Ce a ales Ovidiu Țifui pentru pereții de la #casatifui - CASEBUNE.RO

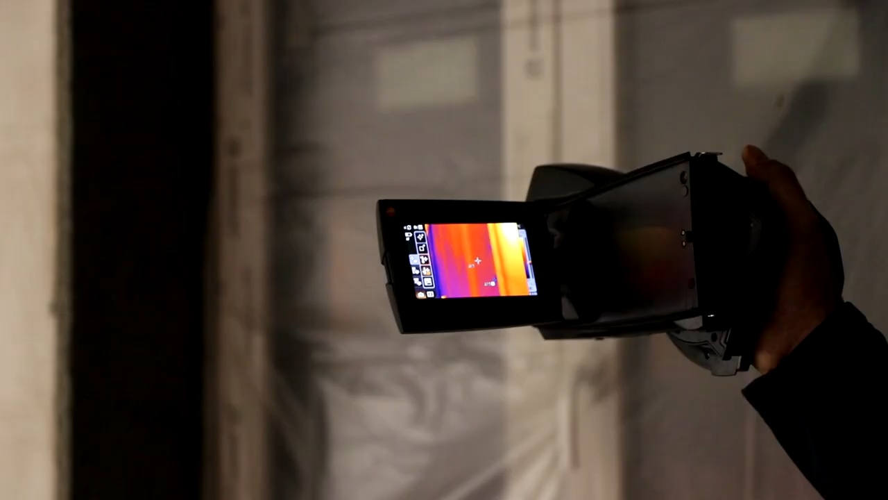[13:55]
se poate observa că avem un singur punct în care avem o temperatură de 13,5 grade,
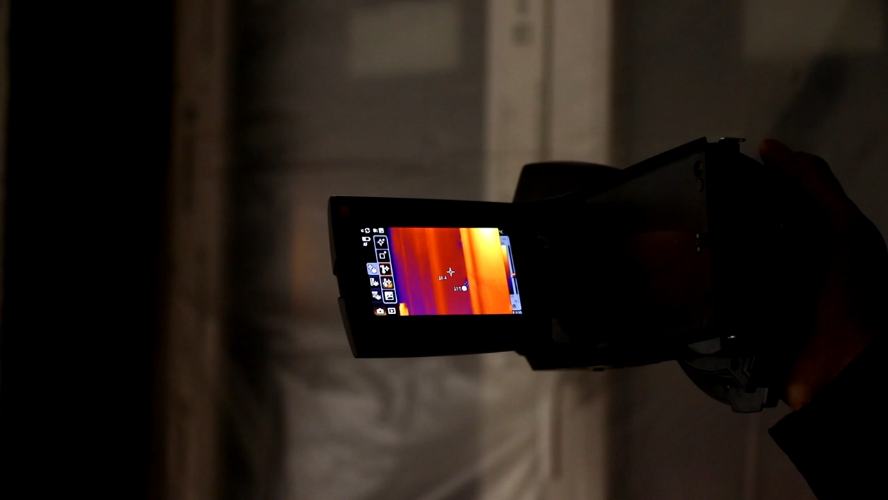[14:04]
unde avem o mică scăpare, probabil că mai mult o problemă la exterior, unde șpaleții încă nu sunt remediați. Temperatura șpaletului este de 18,5 grade,
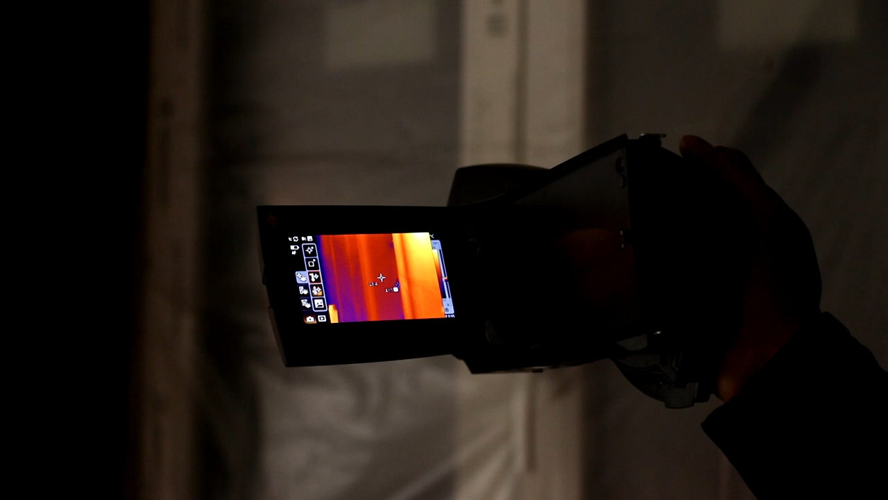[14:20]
în condițiile în care la interior avem 20 de grade, deci o temperatură de confort,
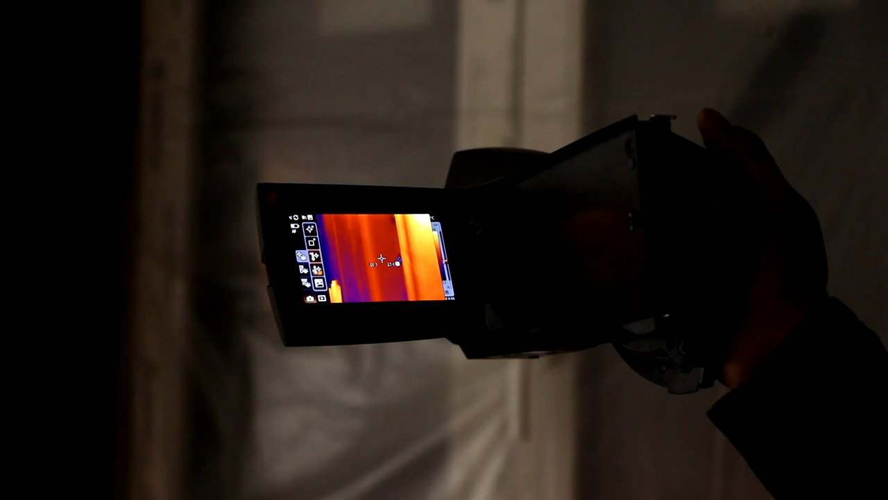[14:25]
iar la exterior avem o temperatură negativă.
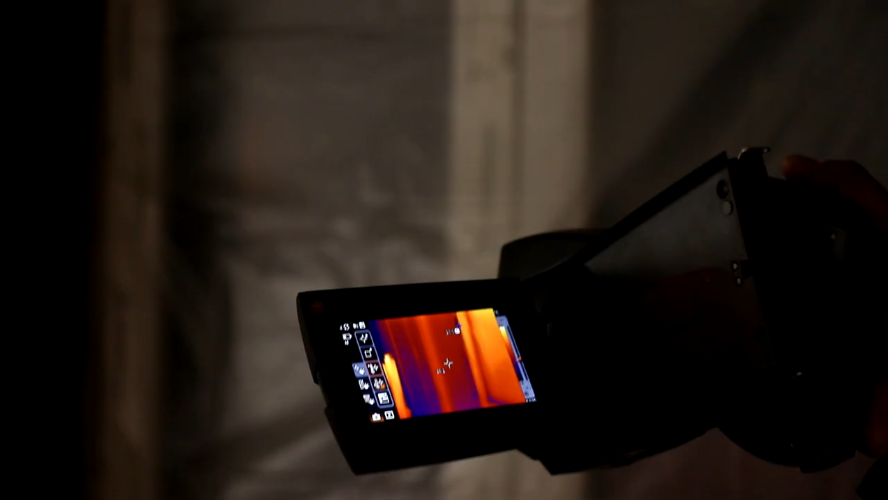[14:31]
Avem în partea de jos unde urmează să finisăm glafurile.
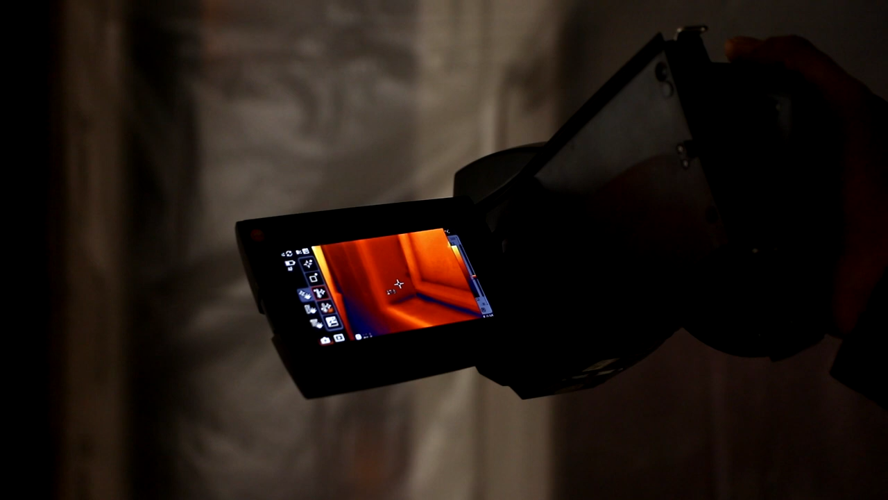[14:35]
Aici încă nu am făcut absolut niciun finisaj, se poate vedea.
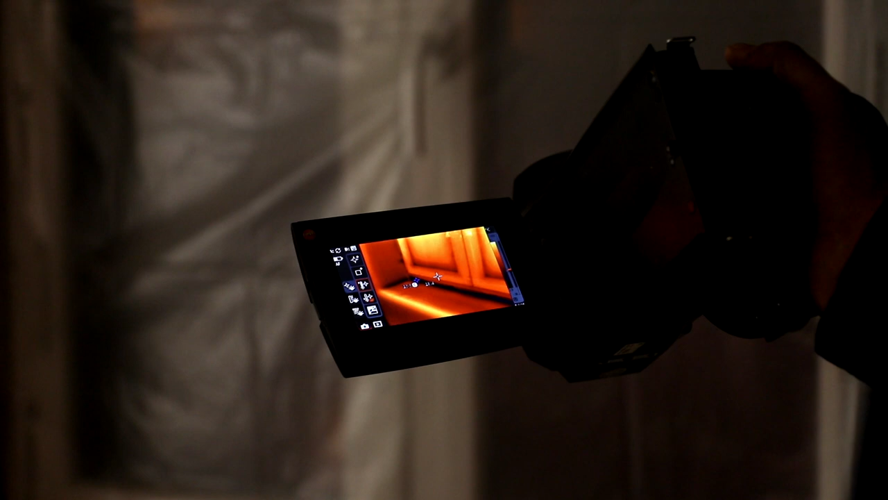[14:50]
cea mai scăzută temperatură, iar pe suprafața tâmplăriei avem aproape 19 grade.
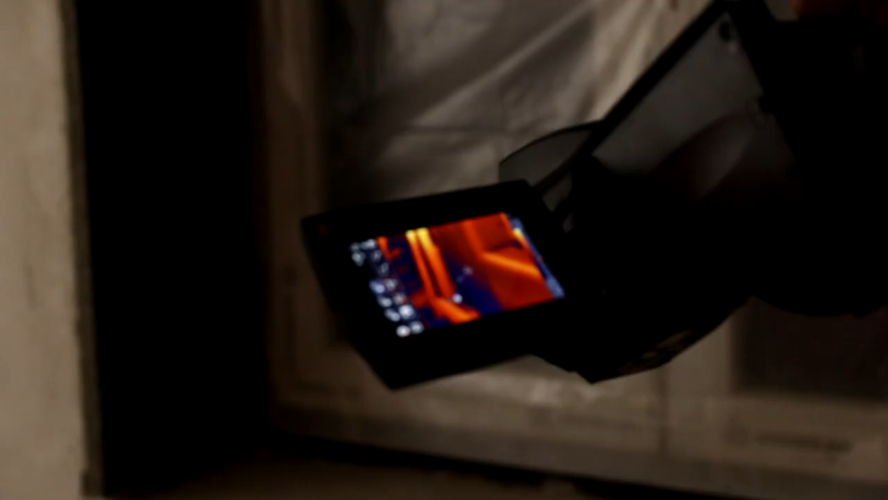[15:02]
Avem în colț acolo o problemă destul de mare, cu o punte termică exterioară.
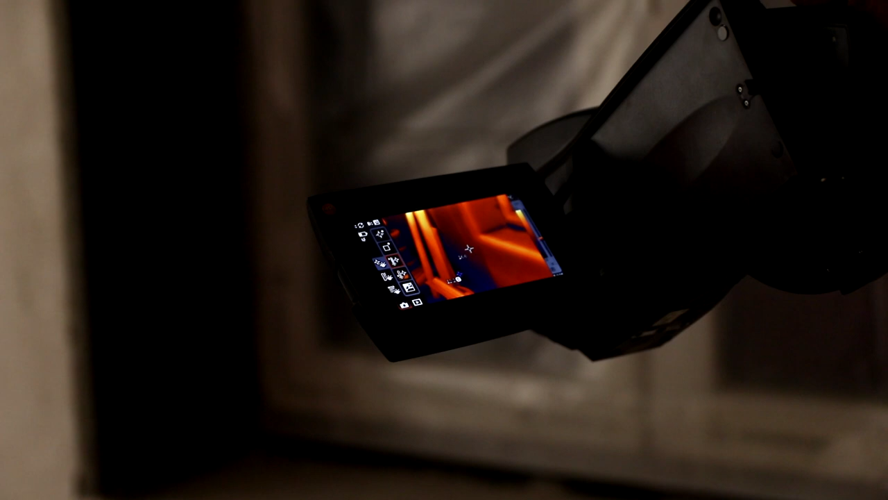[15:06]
Sperăm să o putem rezolva, dar să ne concentrăm asupra șpaleților.
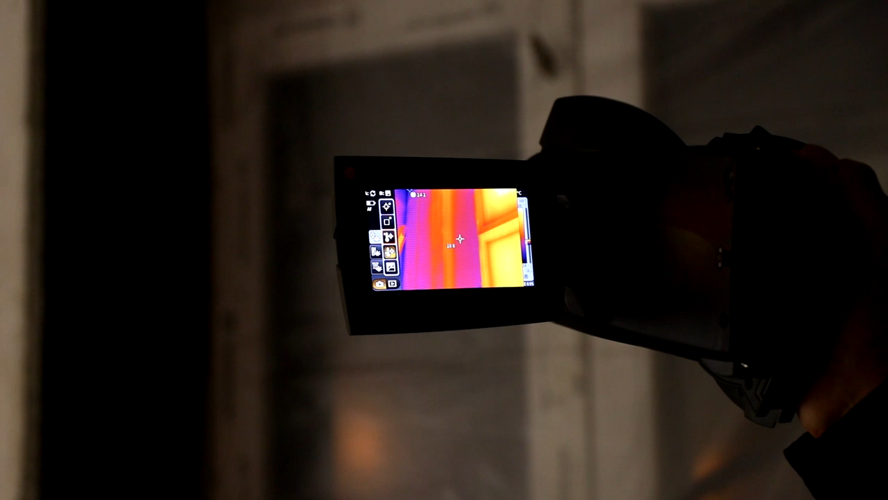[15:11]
Iată și acolo o punte termică.
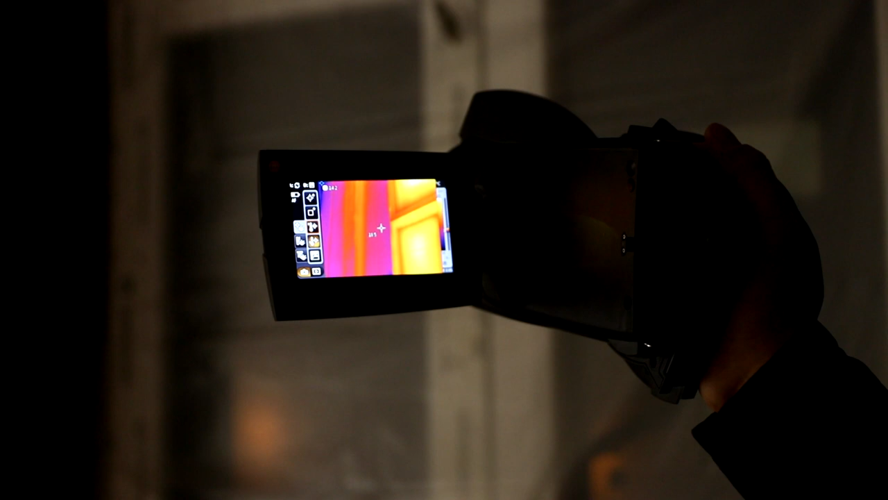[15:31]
Șpaleții se prezintă foarte bine cu 18,5 grade,
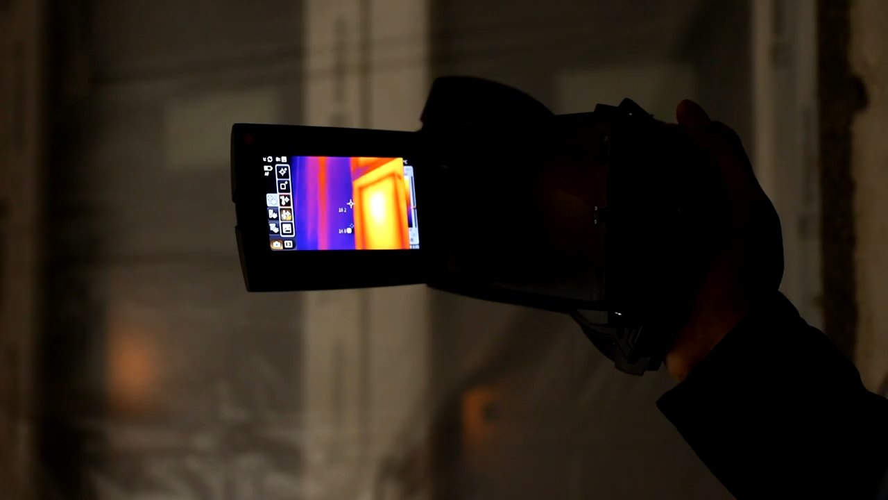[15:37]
având în vedere că tencăiala termopuț a fost aplicată pe șpaleți al altăieri.